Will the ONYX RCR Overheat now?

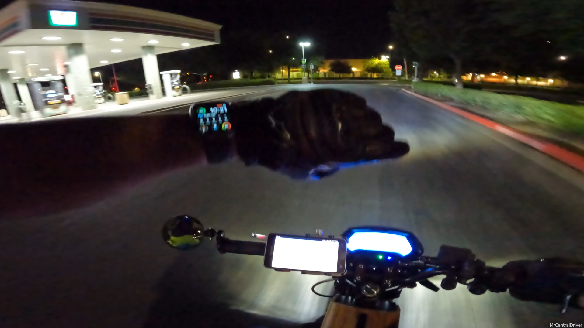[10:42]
So it's obviously a little bit different than it was earlier. I think we're going to see a huge difference in temperature. But the thing is, we don't have any traffic right now. So I'm wondering how it's going to be because now I can actually go faster and not have to be stuck behind people.
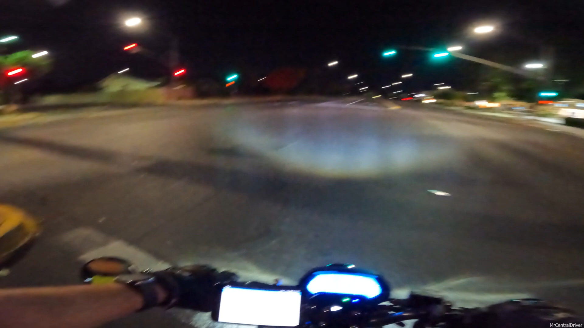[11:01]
I'm going a lot slower. So I guess we'll see how that goes. I really need to fix this regen brake. Holy crap, is this thing not working anymore. Man, this thing is like garbage. I kind of did the brake line myself. I'm not going to say that I'm no expert on brakes.
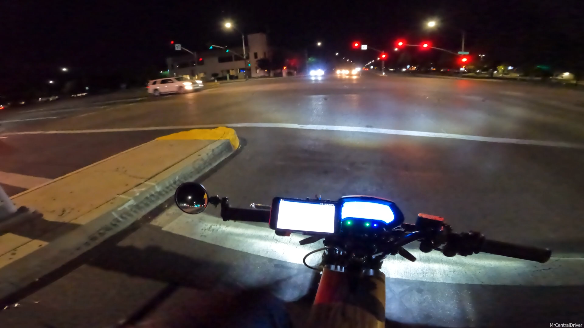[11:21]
Honestly, I might even just take it to a bicycle shop or something one of these days if I can't figure it out. If I got some time, I'll mess with it. I can hear my front brakes too. I was almost about to be team no gloves, but that's not a good team to be in.
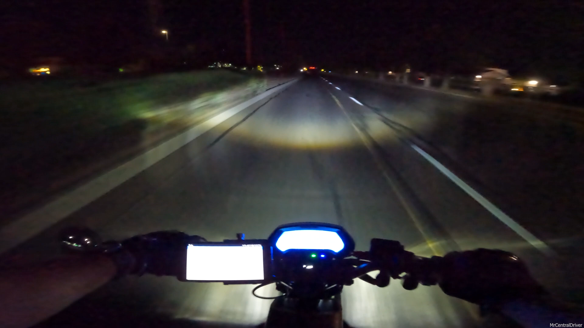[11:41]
I had to put everything in my backpack and my gloves were still in there when I was leaving. I was like, ah, shit, I got to go back and grab them. All right. So after probably a mile and a half, if that, we're at 50. But as of right now, it's struggling a little bit to get over 50. So not too bad. But this is how we're going to ride right here. Hit it. Full throttle. Woo. Try not to fall back.